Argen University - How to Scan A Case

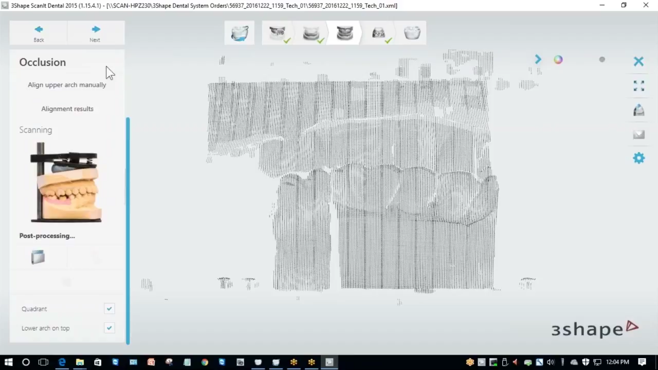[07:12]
Now that it's finished scanning, it's going to process and I've got several options to choose from. I'm going to click on alignment results.
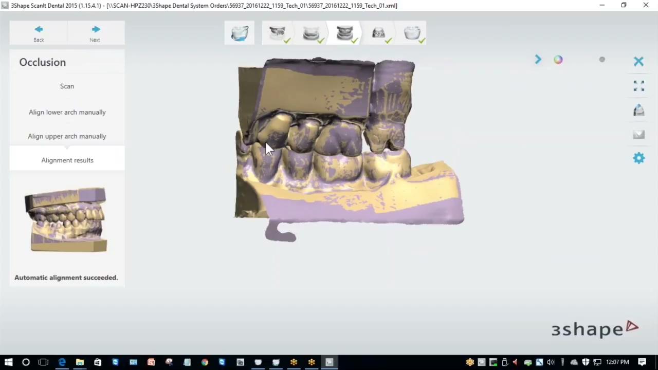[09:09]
Everything looks good. I'm going to click next again and now it went straight to the final step.